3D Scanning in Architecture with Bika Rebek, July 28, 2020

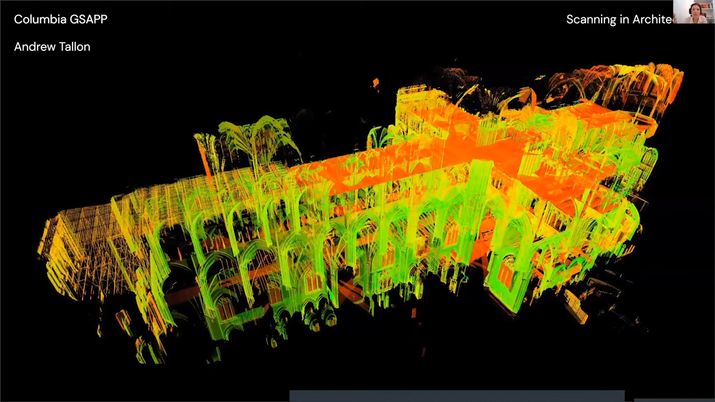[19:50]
bit of a different topic like should be reconstructed or not but no matter where your position is on that i think the fact that this has been scanned and we have very very precise um data on how it looked is very valuable for for such an important historic
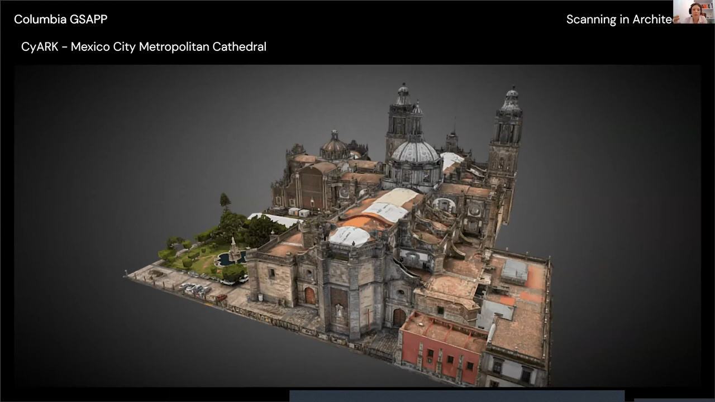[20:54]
the state that it was in but you see that already on the roofs and there's been
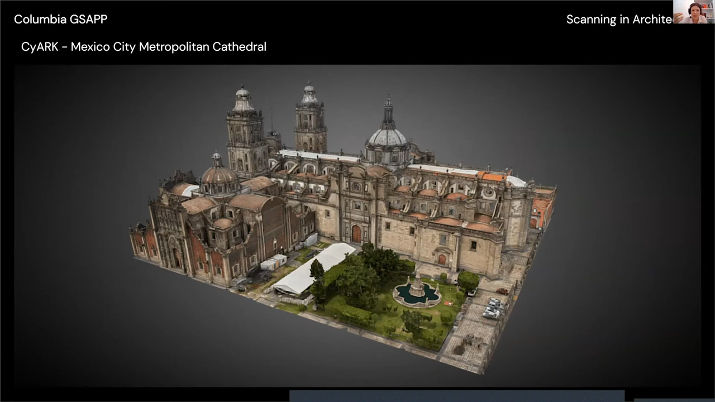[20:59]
damaged damage done to this but sometimes that's also what happens uh you know when there's a certain awareness uh but or the awareness kind of emerges once there's like an accident once something goes wrong and then they realize okay
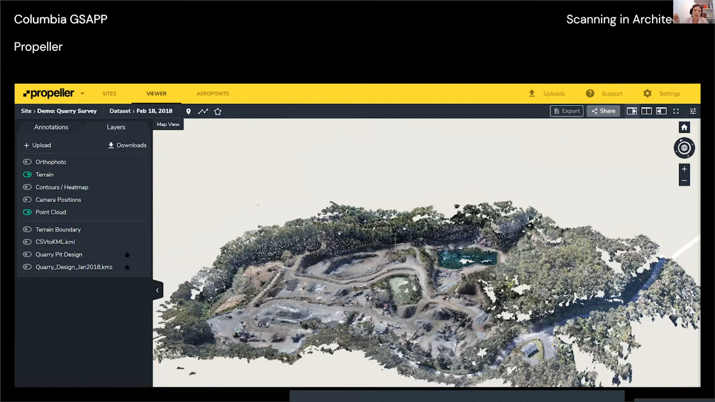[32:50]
uh photogrammetry mostly here actually um another commercial application is actually in fashion so
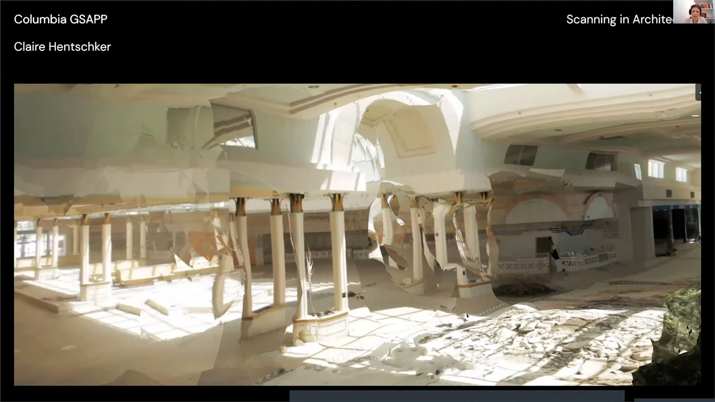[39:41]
and and sort of hide a lot of information that usually you would try to capture um but because these spaces are so derelict it sort of fits with the general mood of the space and she did the same thing with the movie the shining and that's something crazy when you think about like basically any movie in history you could use you could you know run it through photogrammetry software and you would essentially get like a 3d model of that of the scenes in that movie um obviously it works really well with the shining because it keeps you know the movie is all about one building and so so there's lots of different scenes happening over and over again in the same spaces but you
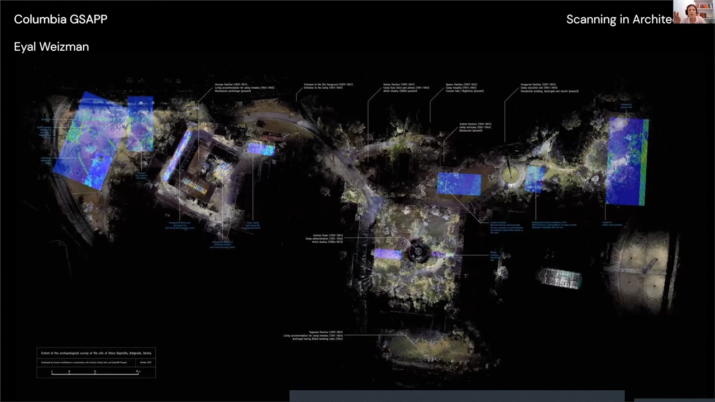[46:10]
would it would sort of create another form of injustice towards a minority or an underserved group and so it's yeah i think these are you know items work in general with scanning is super interesting and highly political and um and also also very interested in terms of representation so here you can see um you know how he's sort of destroying this out this hidden structures underneath the main building through heat maps and kind of uh showing sort of like a mixture between
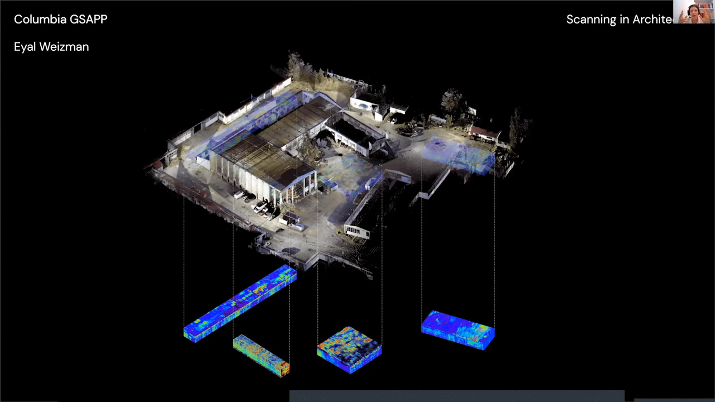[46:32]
a scan and x-ray and a different mode of representation kind of all combined and collapse into one all right um i just have to open the door because it's getting really
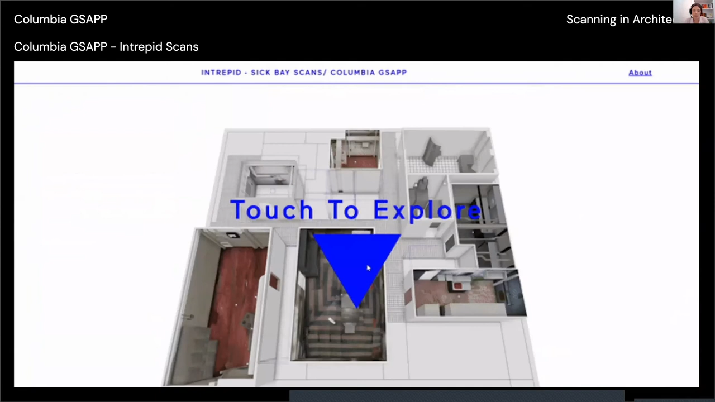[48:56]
you know in 3d go in and explore those things um and here you see some of the scans that
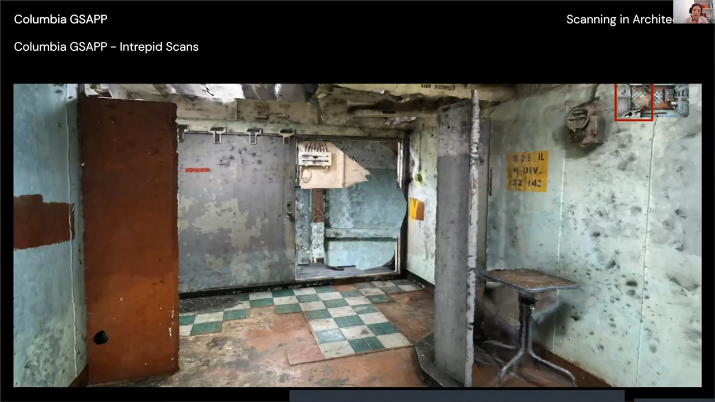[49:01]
students made and this was you know also really hard spaces to scan with very uneven lighting so the results were really really quite fascinating